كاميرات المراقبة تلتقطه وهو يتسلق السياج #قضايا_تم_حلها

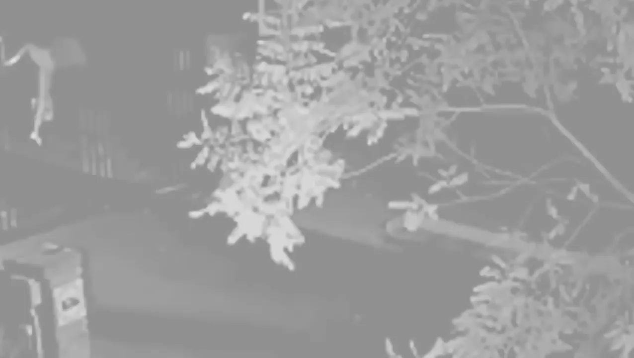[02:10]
الأولى هلا السؤال المطروح هل هو المسؤول عن هاي الجريمة هل هو بيعرف اضاحية ولا هو هجوم عشوائي نترك هالموضوع وأعرفكم
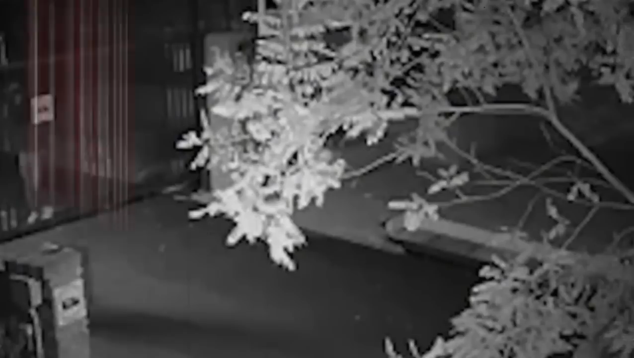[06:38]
90 ثانية فقط في الداخل بيرجع بيغادر من نفس المكان يتسلق
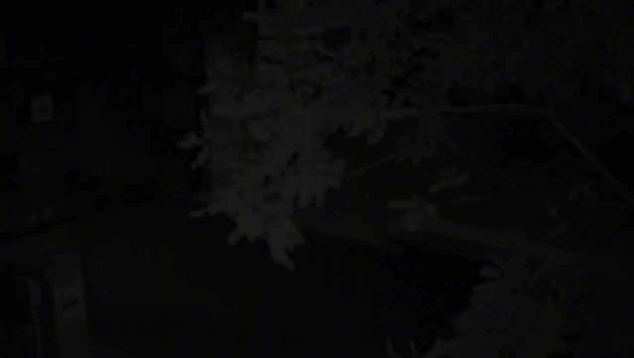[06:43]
السياج أيضا كاميرات المراقبة بتلتقط هاي سيارة اللي ماشي أمامنا الساعة